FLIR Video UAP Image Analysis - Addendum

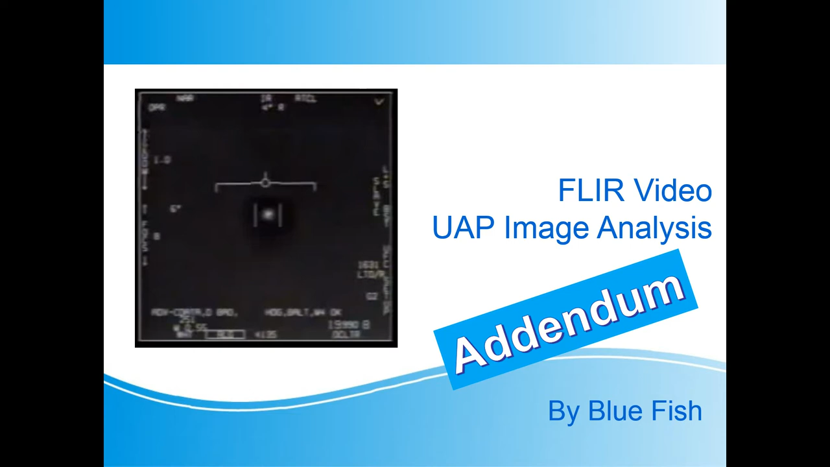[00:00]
This is a quick addendum to my previous video where I analysed some of the images from the FLIR video. See my previous video for the details of the techniques that I'm using. In my last video I analysed one 2 second section of the TV mode images. In total there's a little over 20 seconds of TV mode in the FLIR video,
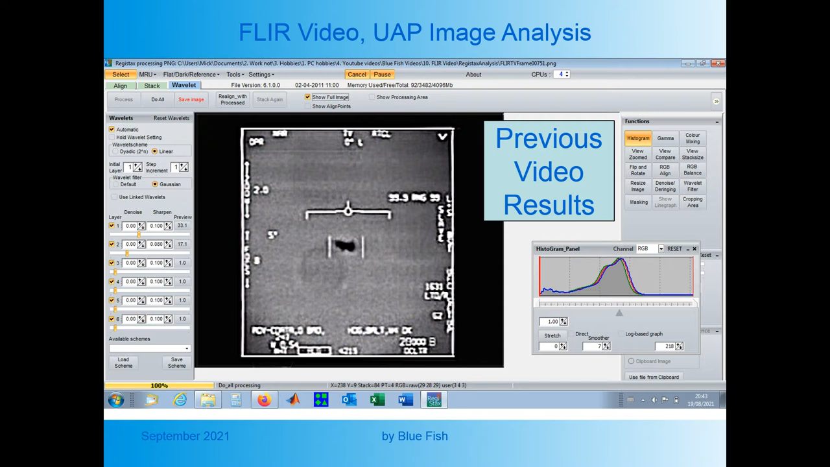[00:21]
so for completeness I've analysed all of this in the 3 second slots. This is the section of the video and the results for each 3 seconds, with the images magnified to 2 times the original size. I take each 3 seconds and stack the frames together, as I did in the last video, then try to sharpen the images.
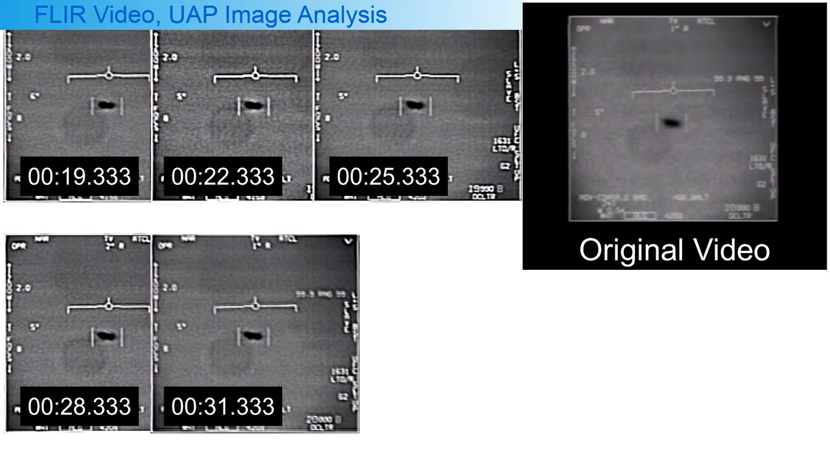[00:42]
It seems to me that the shape is slightly changing as the video progresses.
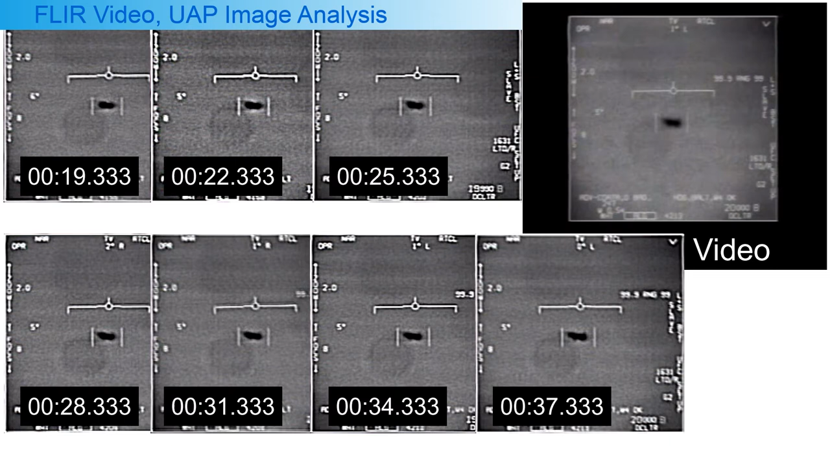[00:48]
I think this could be either because the range to the UAP is reducing, and we're starting to see a little more of the object towards the end of the section,